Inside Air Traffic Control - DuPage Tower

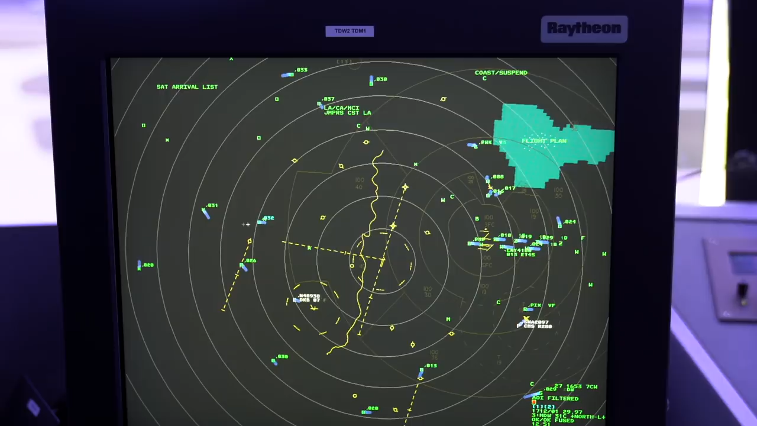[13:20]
unique transponder codes, you know, swapping 1200. Those are just VFR targets. So he's at 3,200 at 210 knots. And the blue is just a speed trail, so you can get a rough idea of which way they're moving. But there's a lot of tools.
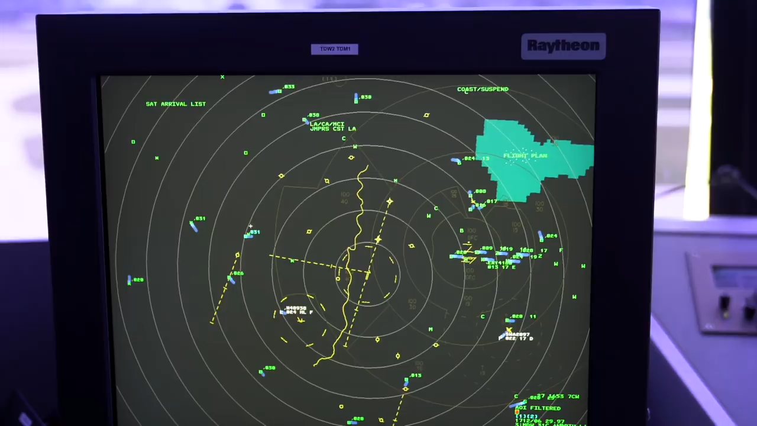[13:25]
We don't use it primarily just because we're a VFR tower. We only use it for basic radar identification functions and sequencing, but there's a ton of stuff. Yeah. So this is only a backup to your eyes with what's most important. So what do you see out the window? Yep. Exactly. Yeah. And especially controlling a tower pattern when you have that many aircraft in there, they'll look a lot worse on here than it does outside. Do you see primary targets on this display also? Yeah. Yeah.
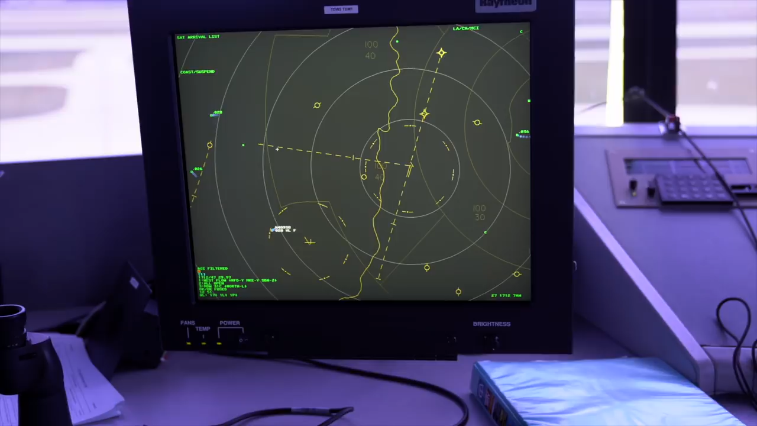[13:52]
We actually, yesterday, there was an aircraft that flew, transitioned through our space to primary only without a transponder. Can't quite see them underneath the fused symbols.